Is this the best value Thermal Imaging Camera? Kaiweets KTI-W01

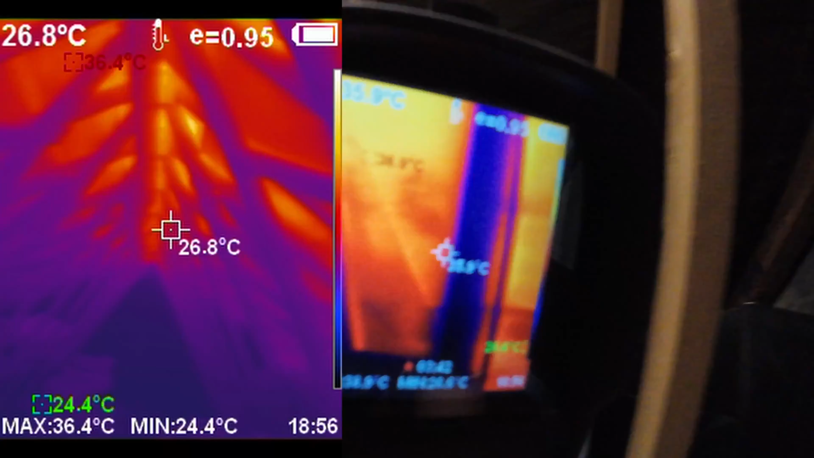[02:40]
On screen: spot 26.8°C, max 36.4°C, min 24.4°C
then the back of the house that will be starting to get the sun is kind of overhead and the house at the moment so but that's also got solar panels on it once again
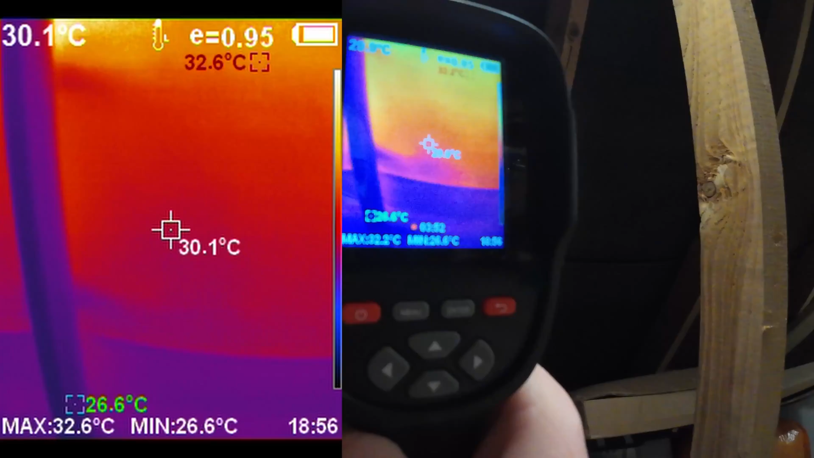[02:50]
On screen: spot 30.1°C, max 32.6°C, min 26.6°C
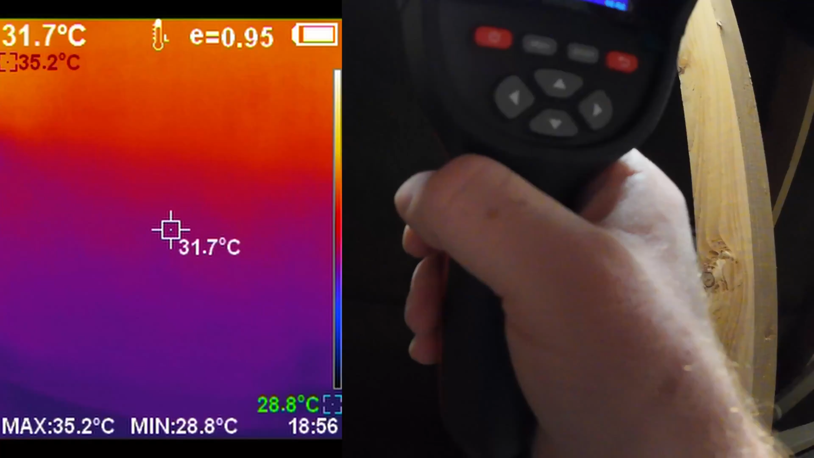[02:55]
On screen: spot 31.7°C, max 35.2°C, min 28.8°C
the top part won't have any solar panels that high you can almost see where
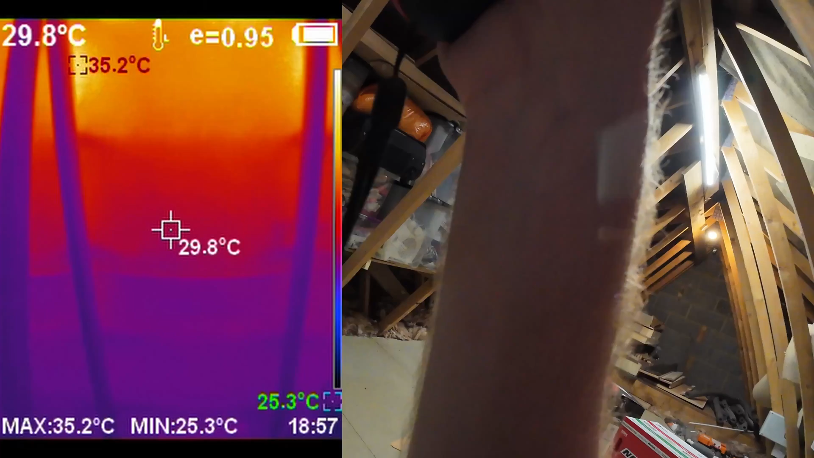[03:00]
On screen: spot 29.8°C, max 35.2°C, min 25.3°C
perhaps it's my angle i'm
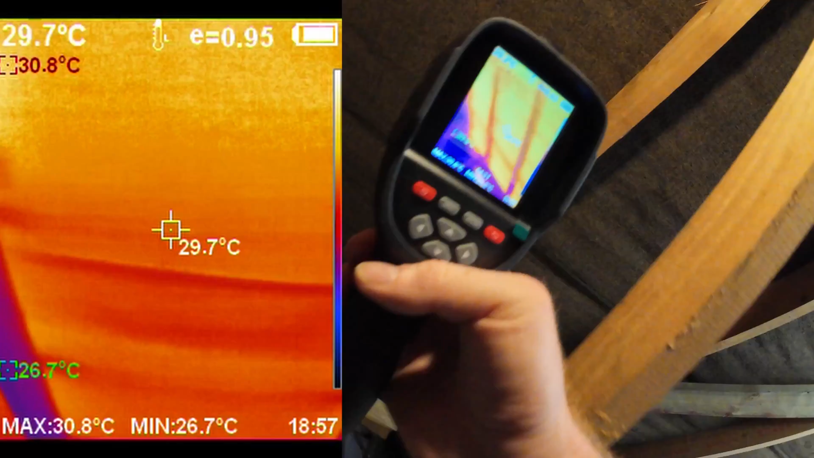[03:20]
On screen: spot 29.7°C, max 30.8°C, min 26.7°C
and where the solar panels are over here it's almost 10 degrees difference
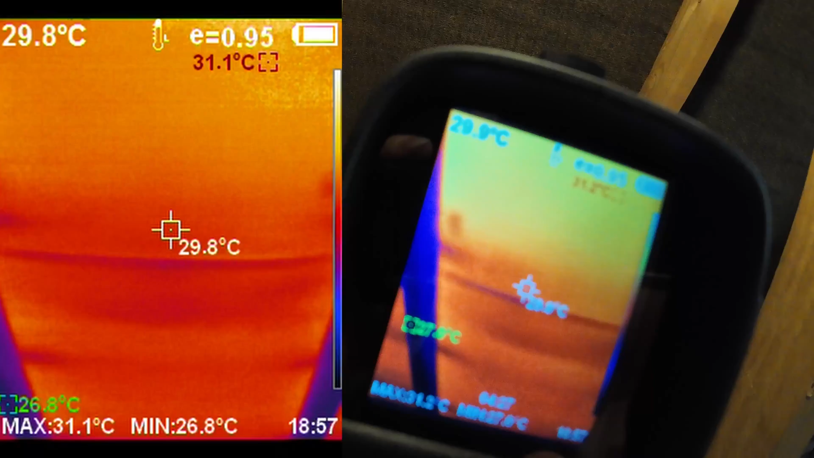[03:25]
On screen: spot 29.8°C, max 31.1°C, min 26.8°C
that the solar panels are either soaking
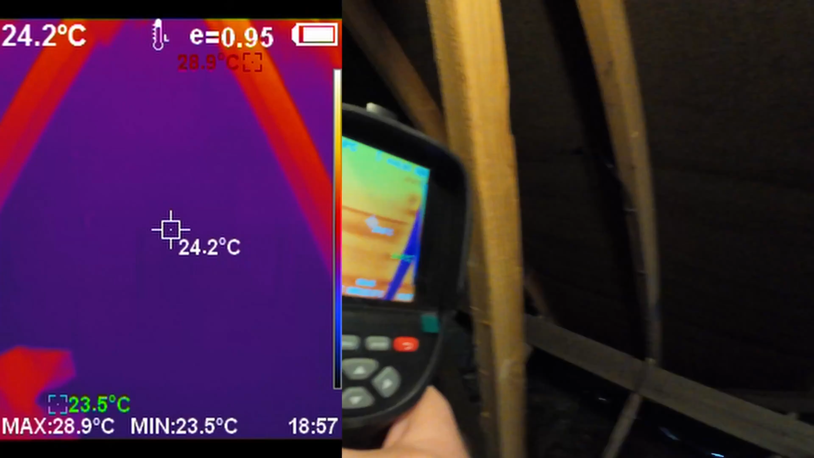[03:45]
On screen: spot 24.2°C, max 28.9°C, min 23.5°C
uninformed homeowner 24 degrees on the end right
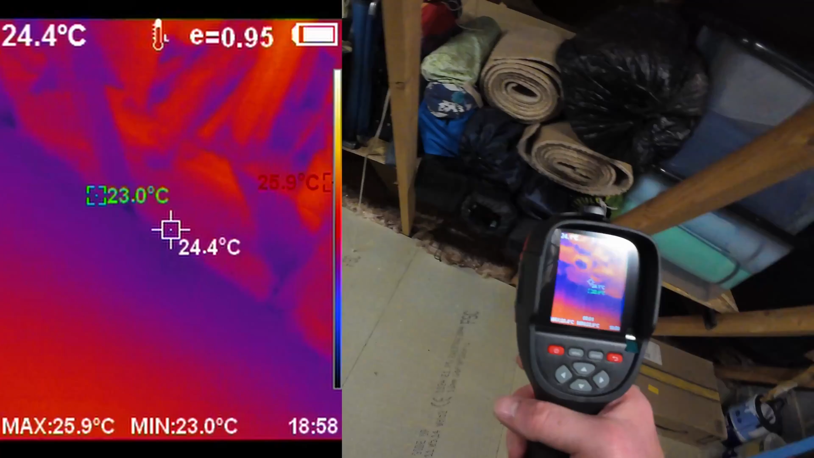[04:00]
On screen: spot 24.4°C, max 25.9°C, min 23.0°C
to work out where the bits are that we would need to insulate
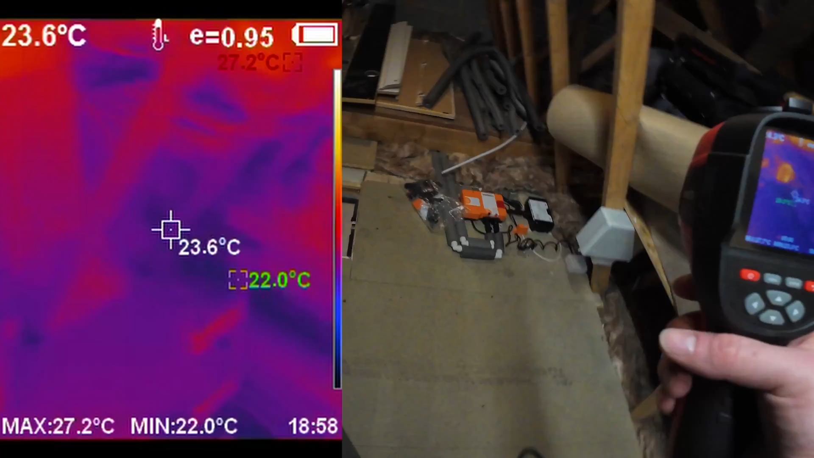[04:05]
On screen: spot 23.6°C, max 27.2°C, min 22.0°C
see our eaves over there right anyway let's
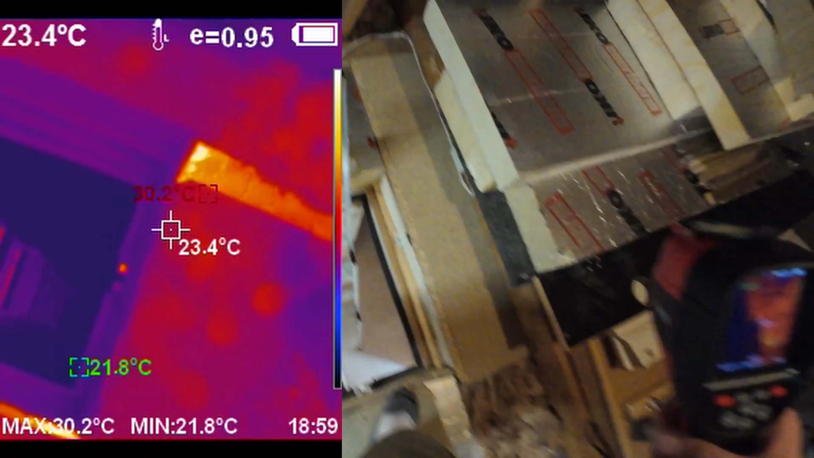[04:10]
On screen: spot 23.4°C, max 30.2°C, min 21.8°C
get out of this loft that's too warm where does this heat wave come
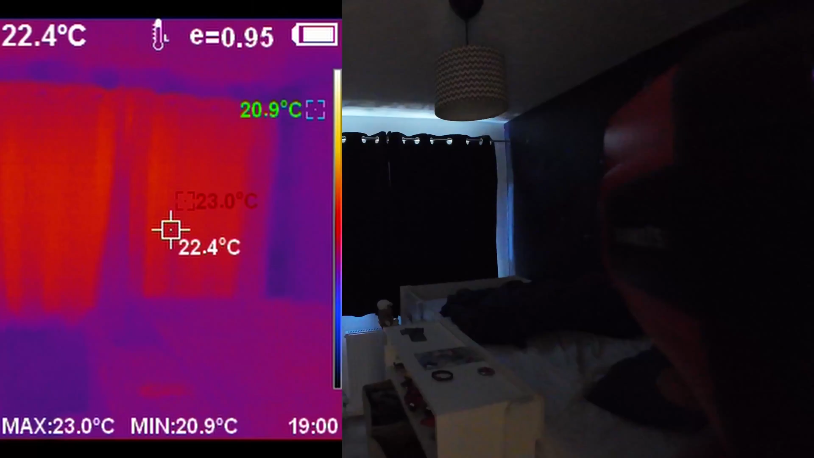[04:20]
On screen: spot 22.4°C, max 23.0°C, min 20.9°C
throughout the hottest part of the day and windows closed try and shield
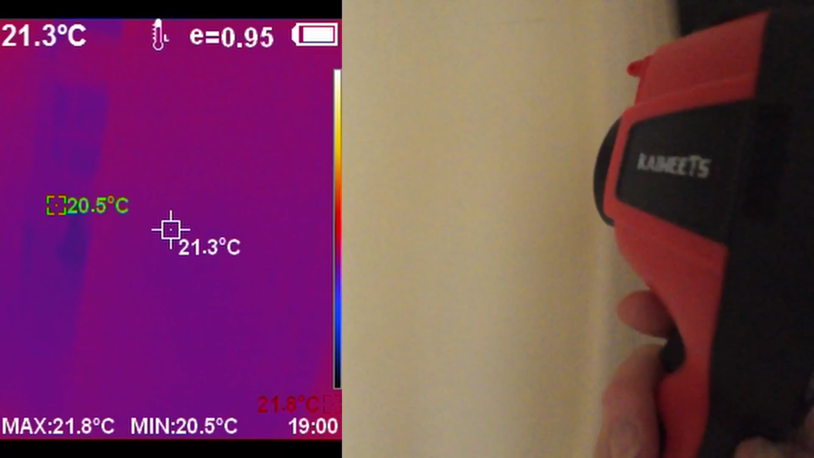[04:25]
On screen: spot 21.3°C, max 21.8°C, min 20.5°C
yourselves it's always interesting to see the heat emitted by these electronic
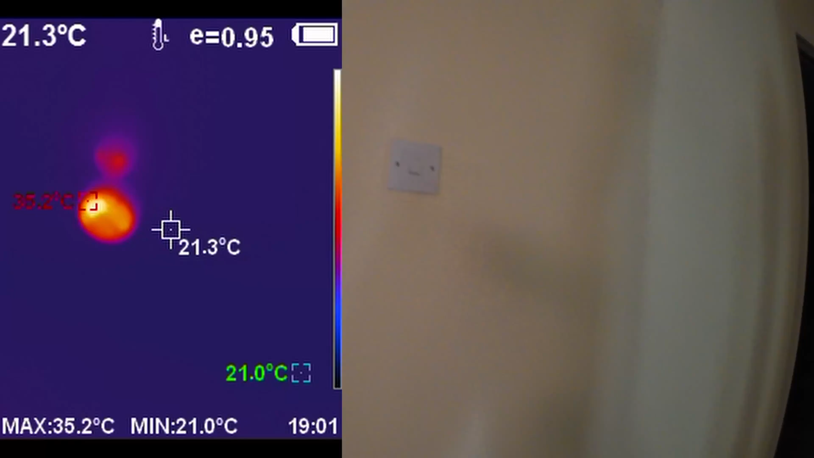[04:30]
On screen: spot 21.3°C, max 35.2°C, min 21.0°C
devices on standby that's clearly where your phantom load comes from if you're ever trying to figure out why you're using
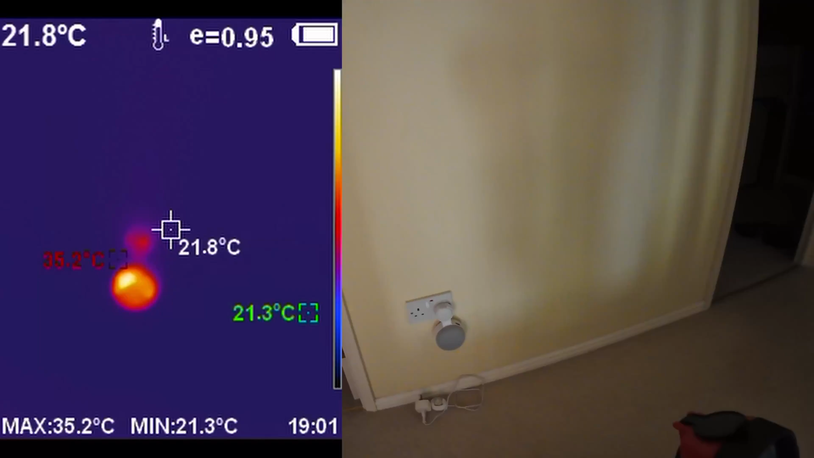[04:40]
On screen: spot 21.8°C, max 35.2°C, min 21.3°C
so much electricity around the house showing the sun that comes in through that window
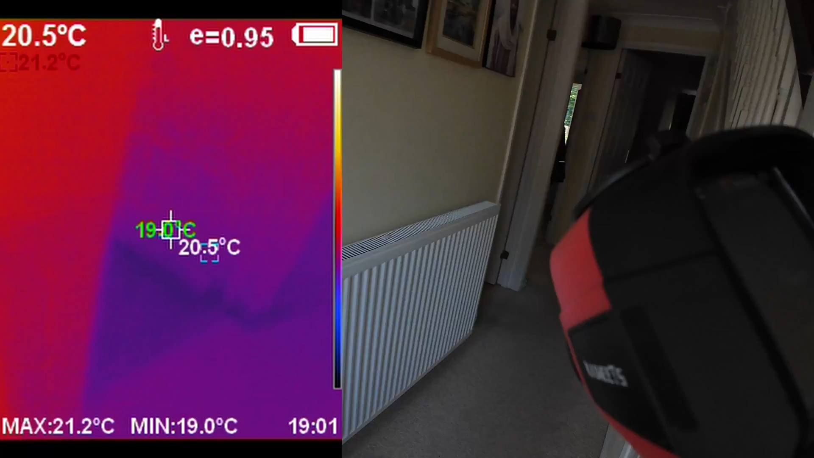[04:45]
On screen: spot 20.5°C, max 21.2°C, min 19.0°C
so what about our leakiest part of the kitchen normally
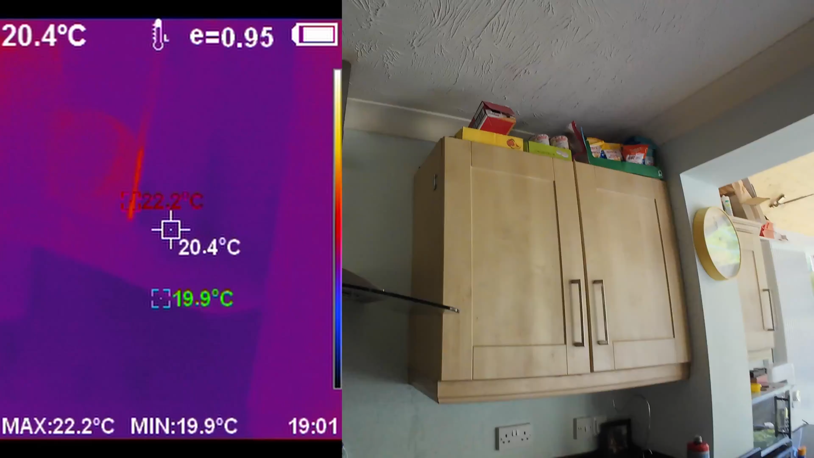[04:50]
On screen: spot 20.4°C, max 22.2°C, min 19.9°C
that was where all of the um cold
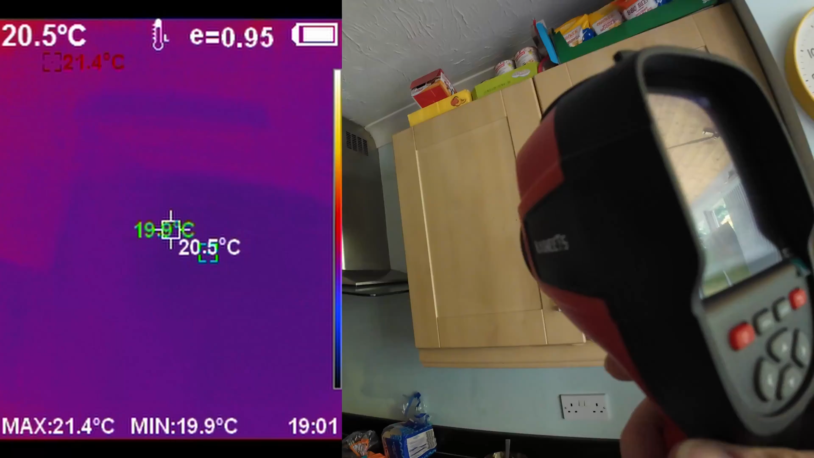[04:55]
On screen: spot 20.5°C, max 21.4°C, min 19.9°C
was coming in in through that vent but it doesn't seem like it's working in
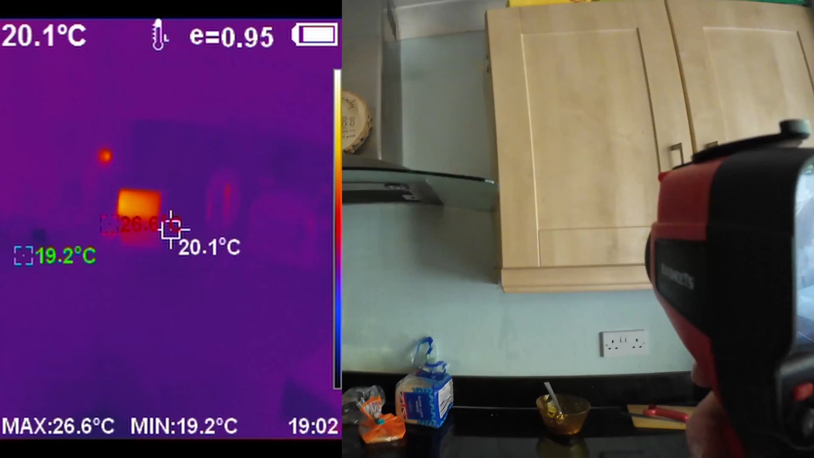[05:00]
On screen: spot 20.1°C, max 26.6°C, min 19.2°C
reverse okay and how how well is our insulating